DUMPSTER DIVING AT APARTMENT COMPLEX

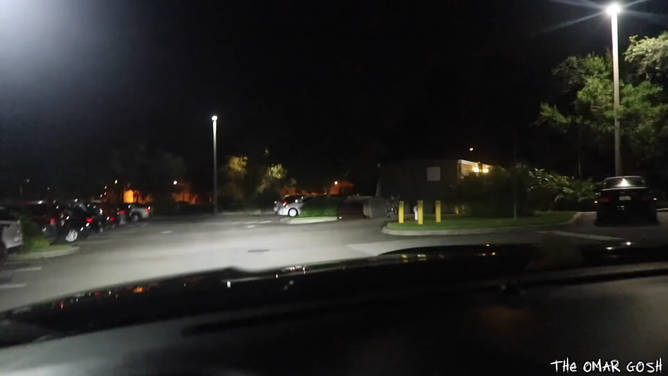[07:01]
Not as much as before, but there's definitely some furniture. Bed frame.
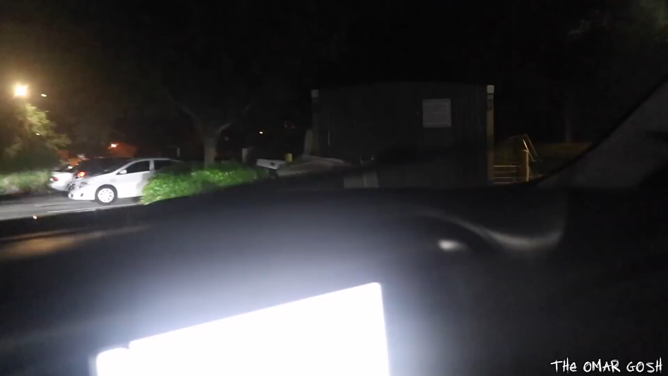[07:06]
What is that? Is that a crib?